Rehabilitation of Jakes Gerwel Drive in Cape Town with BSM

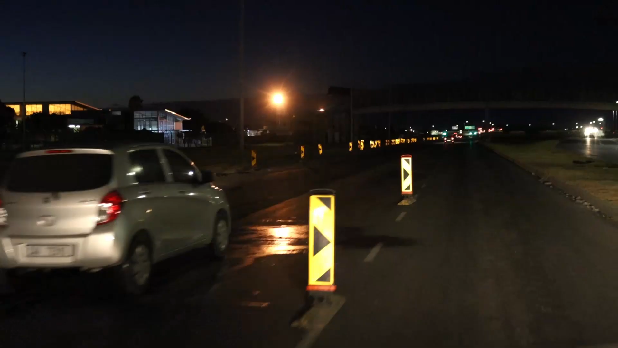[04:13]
After the BSM is finished, the lane is open to accommodate the morning peak traffic.
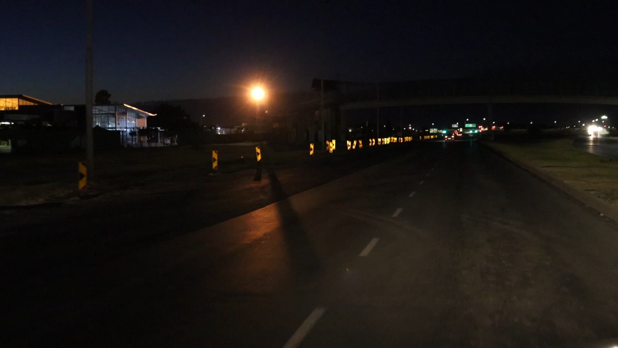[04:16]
After about 4 days of traffic, this section will receive its final hot mix asphalt layer.